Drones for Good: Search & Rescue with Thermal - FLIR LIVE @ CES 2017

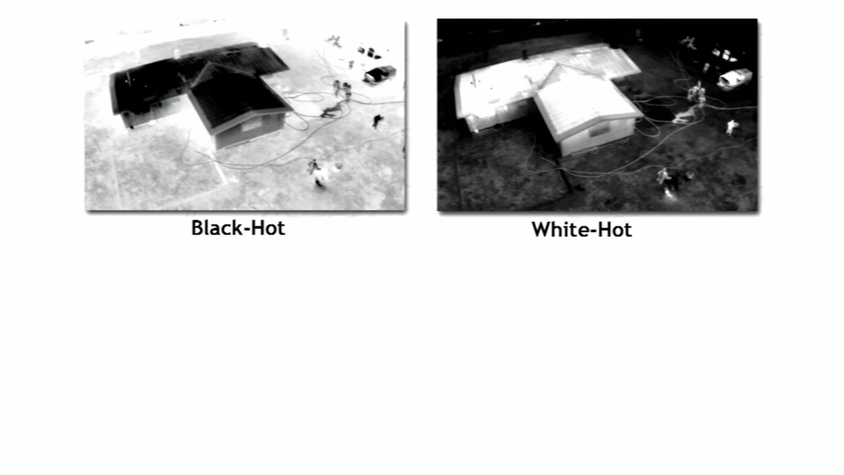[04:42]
Here the warmest things in the frame are white, the house on fire, and the firefighters in the incident command vehicle. And here again is the same scene in the Ironbow color palette. Now notice here that we can maybe pick out the temperature variations. Get a little too close to my speaker. We can pick out the temperature variations a little more cleanly, because we have more colors to choose from. But as you can see, the shapes begin to look a little more abstract.
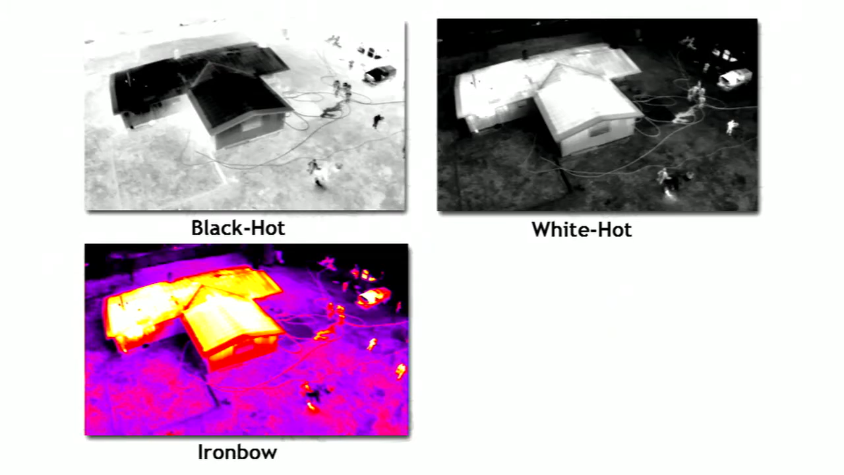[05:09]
And then finally, here's the exact same scene in visible light. And one thing you notice immediately is there's smoke coming out of that structure.
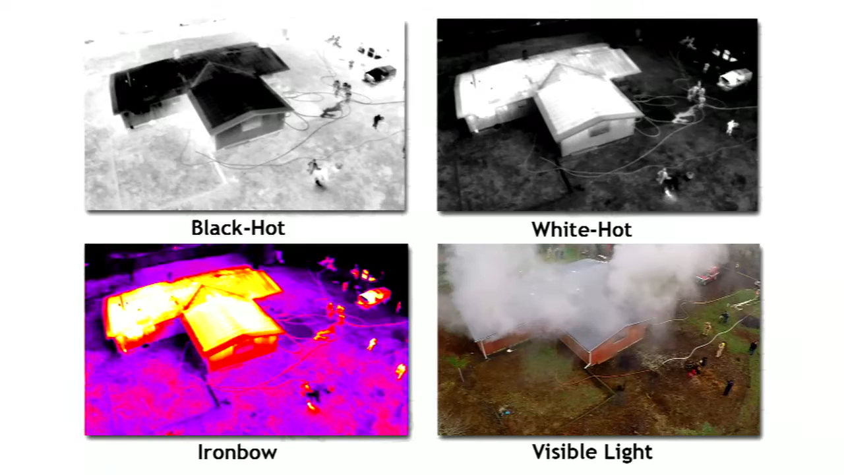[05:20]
And the smoke completely disappears in the thermal imaging, which is why firefighters are so fond of thermal imaging. Smoke does not exist when you're using a thermal imaging camera. You look right through it like it's not even there.
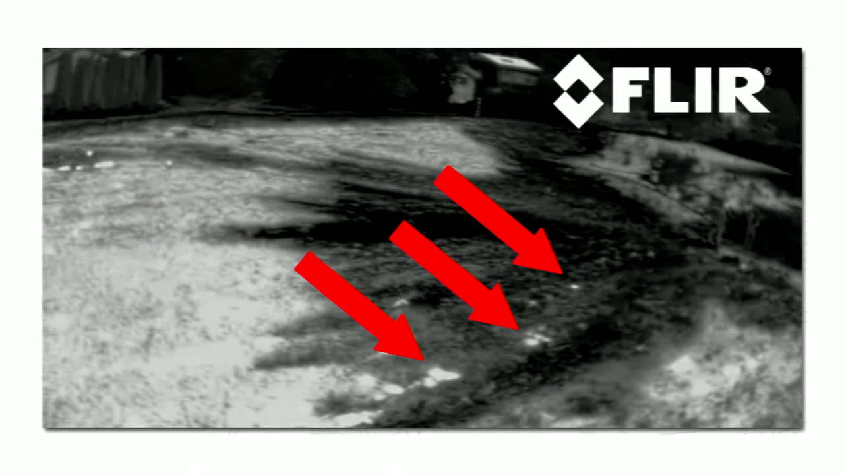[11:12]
And again, the thermal imager on board the drone makes it possible for us to go out and acquire this information and just see it plain as day. All right. Another scenario, structural firefighting.
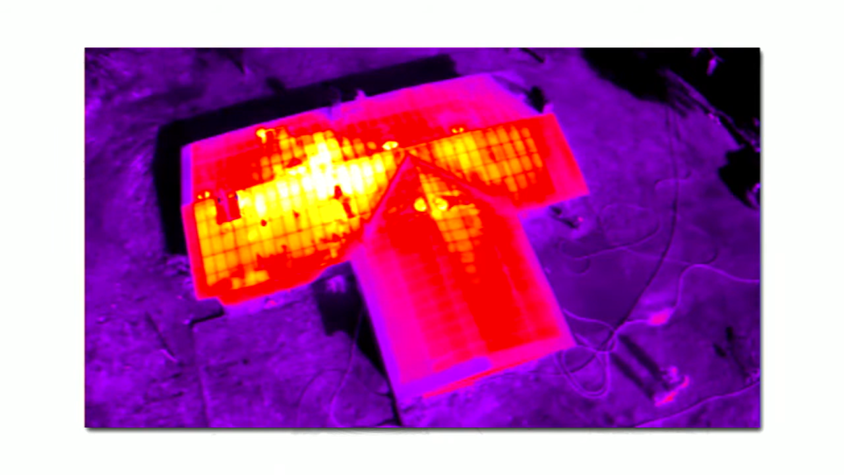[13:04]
And the high resolution of the Tau2 thermal imager allows us to see not only the fire and the structure, but also the individual roof joists. And it kind of maybe looks like a Chinese lantern with a paper. And you can see the roof joists would be the ribs. But think for a moment what we're looking at here. This is not visible light. This is a thermal image.
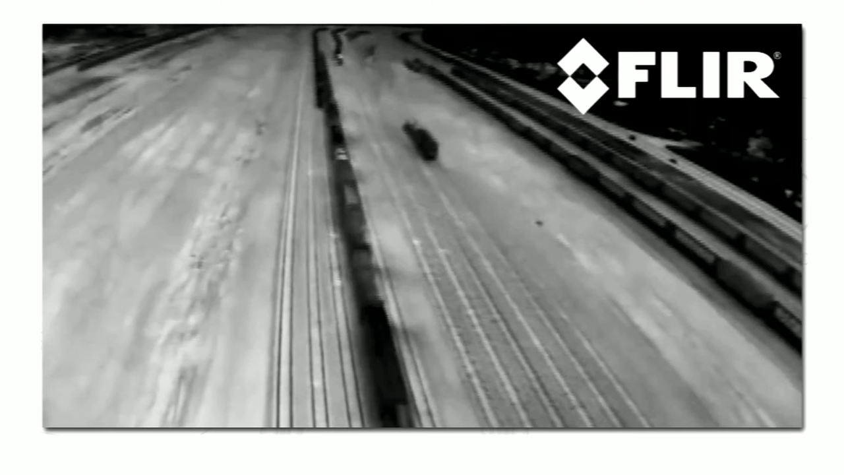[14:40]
And there it is, right there. This was, we actually didn't know this was there, we put it up.
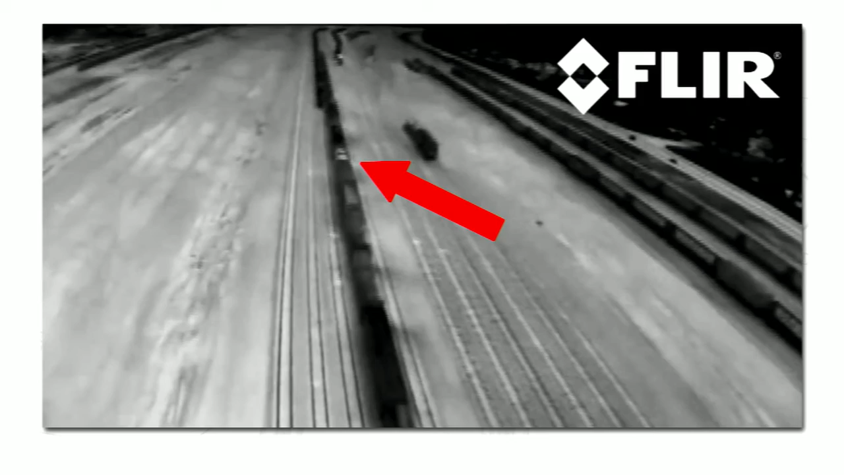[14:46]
The fire commander we were working with said, let's take a closer look at that. So we swooped in, and it ended up being this car right here.